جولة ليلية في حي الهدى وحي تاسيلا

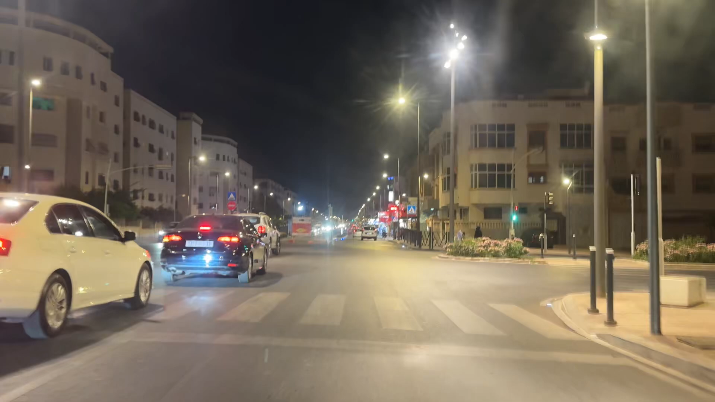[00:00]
السلام عليكم ورحمة الله تعالى وبركاته. دابا غادي نجيو للشارع اللي مخدوم واحد شوية، مخدوم مهم مخدوم، ما نعيقوش ثاني نقول لهم مخدوم مش مخدوم.
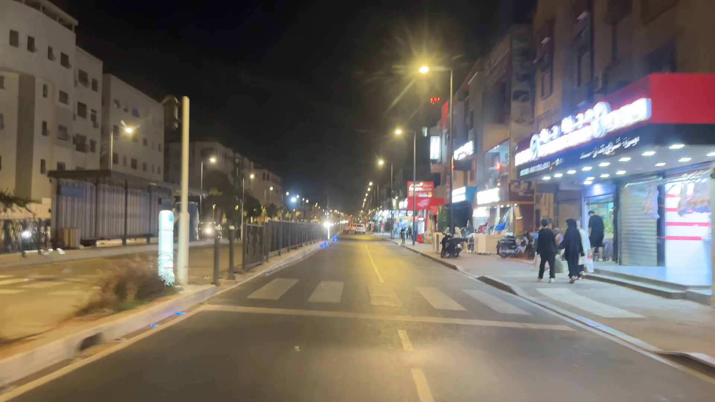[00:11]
هذا هنا فاش غادي يدوزو دوك الحافلات
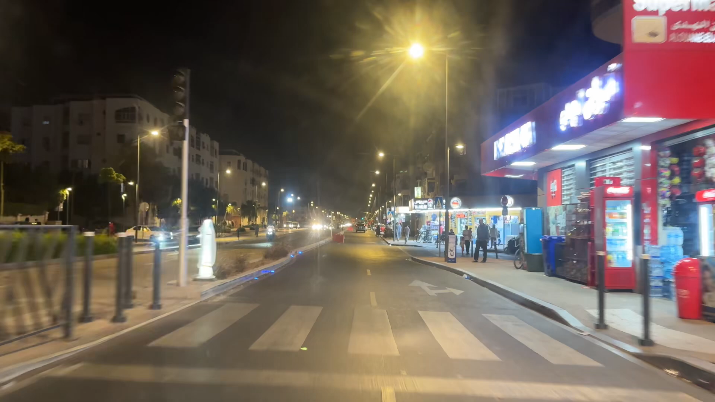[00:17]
العادية الجودة بالدال ماشي باللام، حيك شفناهم وشفنا كيديرين.
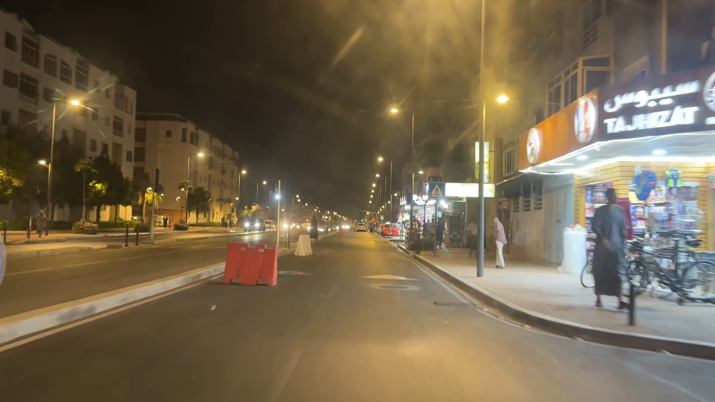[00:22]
هذا شارع كبير، هذا في حي الهدى، تبارك الله ما كرهناش جميع المدن المغربية يكونوا بحال هذا الشارع. إعادة التهيئة، كنشكروا هنا العمال المسؤولين ديال الشركة ديال الجي تي ار لأنهم اللي خدموا في هذا الشطر. هذا الشطر الثالث من الخط الأول، ذاك الخط الأول فيه 15.5 كيلومتر، ذاك الشيء راه يا سلام مزيان هذا الشيء.
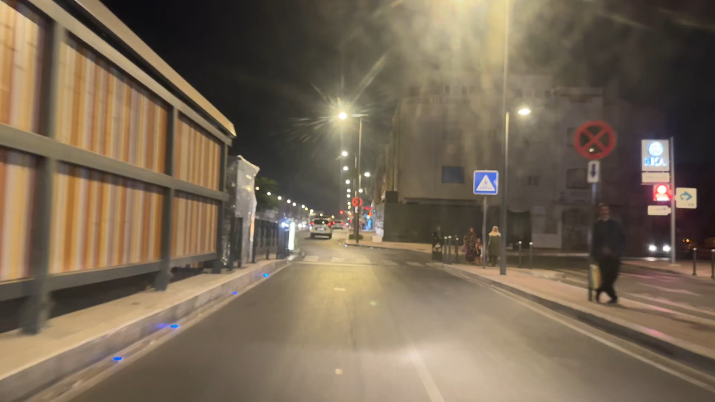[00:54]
اللي كيسول على التجارب متى غيبداو، مازال ما عرفنا التجارب راه مازال ما بداو. إذا ذاك الشيء اللي كانوا كيبريزونطاو غير باش يدوزوا ديك عيد العرش.
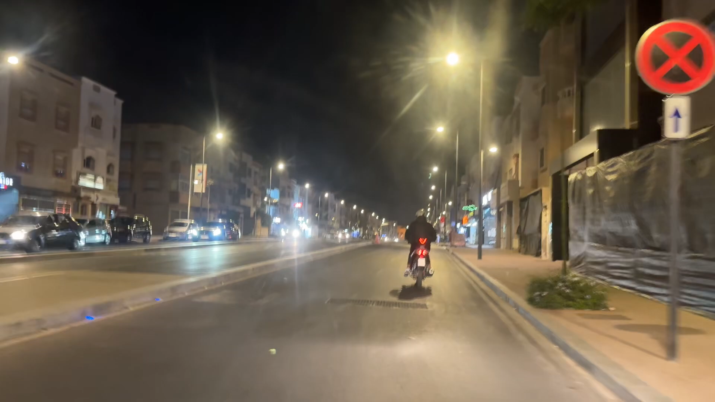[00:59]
على شارع زوين انا صراحه، داروا حتى فين يباركي وعباد الله فين يكون الباركينغ. كاين الناس هنا عندهم محلات خاسرين عندهم فلوس. حي الهدى دابا عندك حي السلام والمورا حي الهدى والمورا حي التسيلة هو الحي الصناعي. سبب يدير بان دابا هاد البياشينيس هذا غادي يدوز في هاد الاحياء هادو كاملهم، وان شاء الله من هنا لقدام